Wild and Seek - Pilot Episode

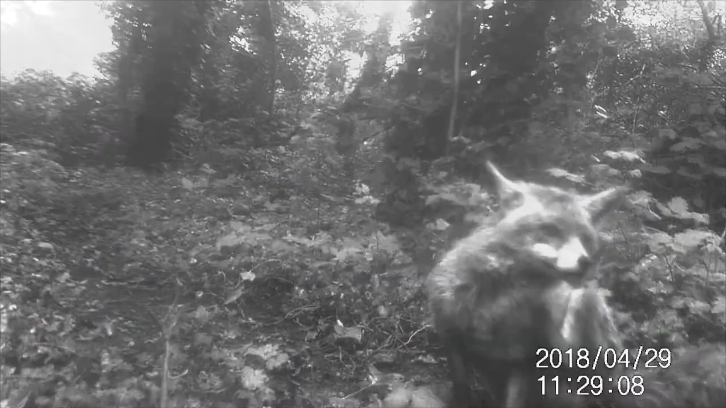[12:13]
We've got some great footage of a fox on multiple occasions, a fox cleaning himself and a fox is walking through. It looks like we have a lovely young healthy fox there.
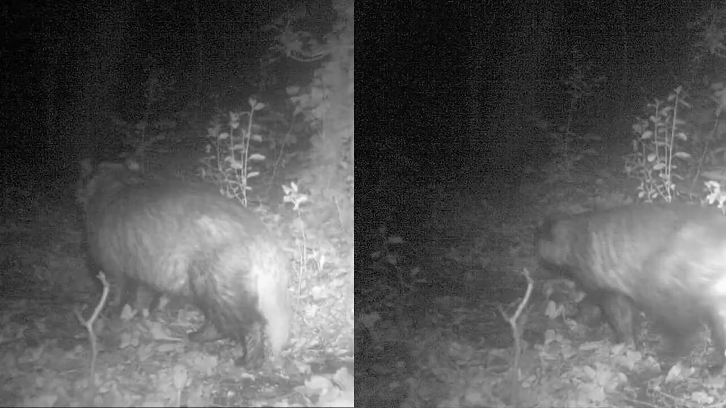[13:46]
So here we've got two badgers I think, because their tails are slightly different. One has a quite fluffy tail and one has a not so fluffy tail. So that makes me think we've got two badgers.